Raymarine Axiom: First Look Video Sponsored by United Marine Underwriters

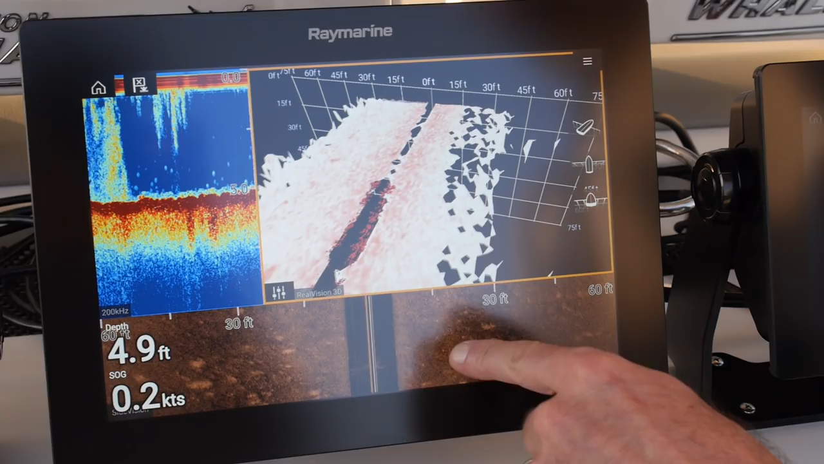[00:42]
On screen: depth 4.9 ft
and you've got your traditional fish finder, all in the same box.
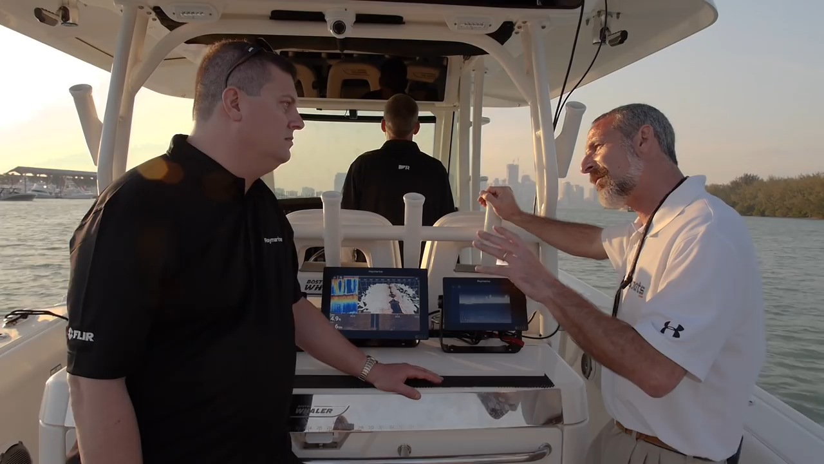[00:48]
Jim, you were telling me that if you have a FLIR camera on your boat, you also get another feature with Axiom.
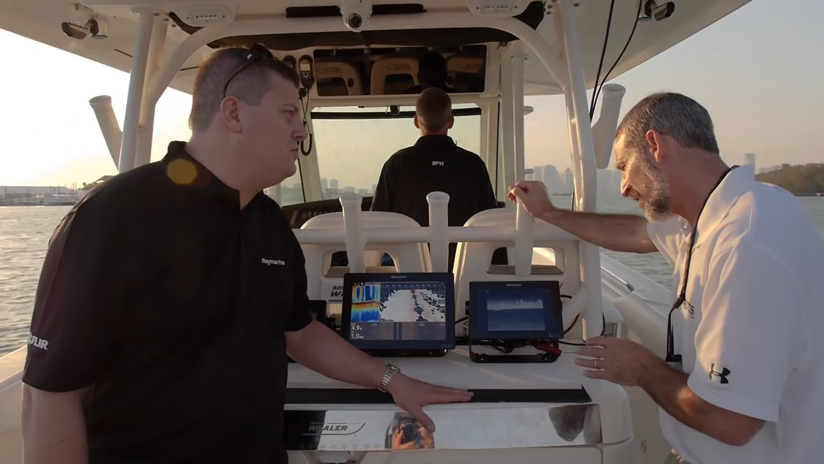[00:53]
Yes, this new feature is called our Clear Cruise Infrared Analytics. If you're running Axiom with one of our new M100 or M200 series thermal cameras, Clear Cruise Analytics will automatically scan the horizon in front of the boat looking for hazards.
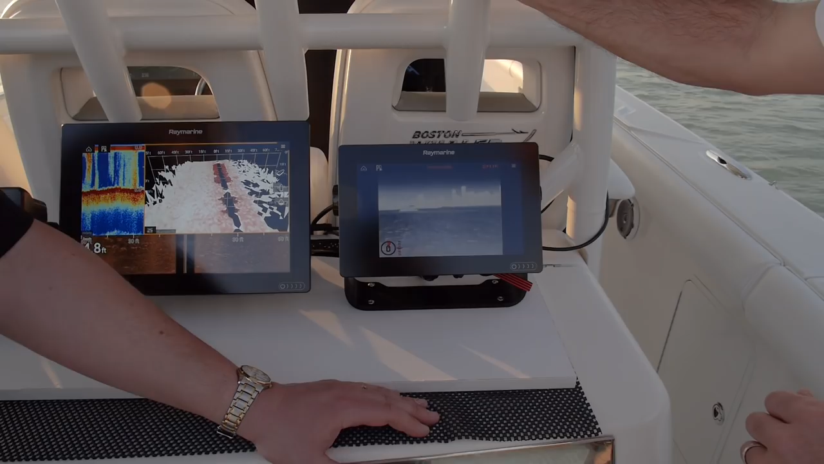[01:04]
If it detects any non-water objects in the scene, it highlights them in yellow,
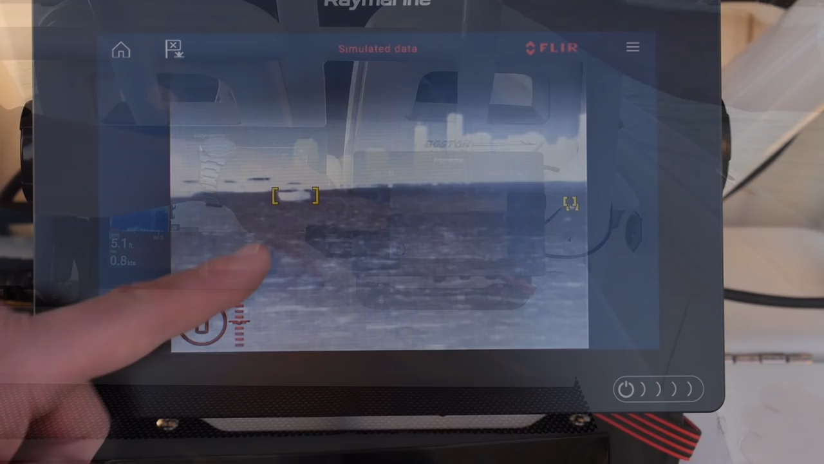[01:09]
and it can even sound an alert to call your attention to objects that you might need to take a look at. It works day or night. It even works when you're not looking at the thermal camera. You could be looking at the fish finder or the chart, and if it sees something, it'll pop an alert up through the system to let you know.
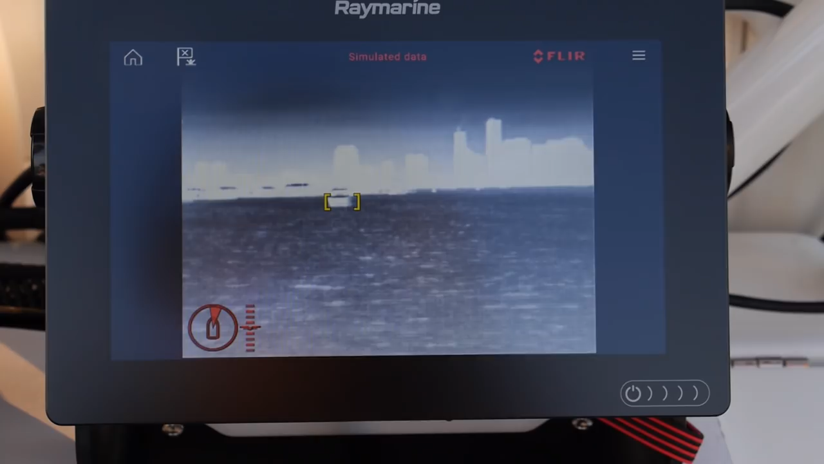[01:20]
These are prototypes of the Axiom, but they will be in the stores in a few short months,